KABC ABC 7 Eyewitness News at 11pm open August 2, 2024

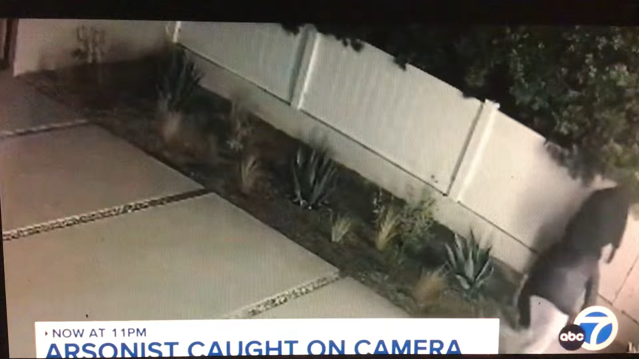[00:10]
Now residents are on the lookout for an arsonist caught on camera. Eyewitness News reporter Tim Caputo live in Encino where neighbors are saying they've had enough, right Tim?